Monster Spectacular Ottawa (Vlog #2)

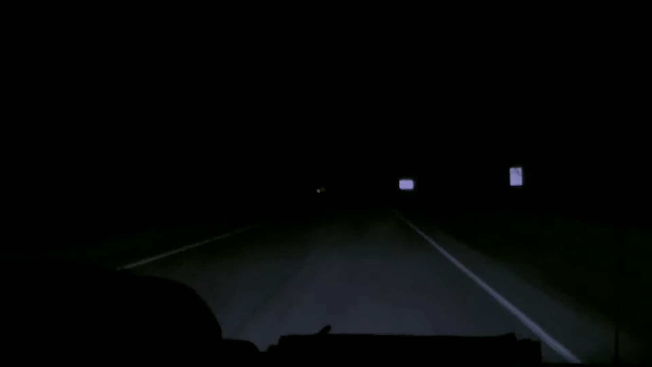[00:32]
C'est la beauté de faire de la route de nuit avec les gros spotlights, mais personne en avant. Donc là, dans ce temps-là, on voit bien ce qui se passe. On est sorti de la ville, là. Il y a pas mal moins de monde. Donc, on peut mettre les spots pour se faire chaler. Bien sûr.